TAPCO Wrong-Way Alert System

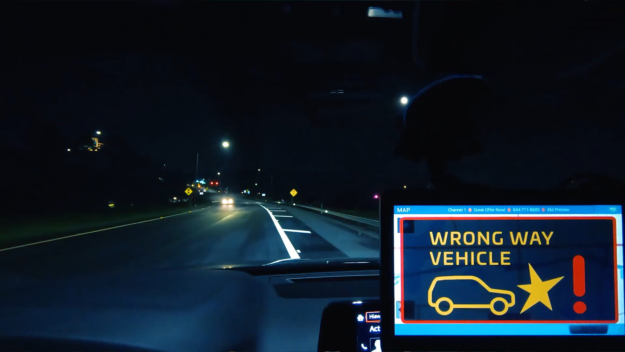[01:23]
TAPCO's optional connected vehicle interface utilizes smart city infrastructure to provide in-vehicle alerts.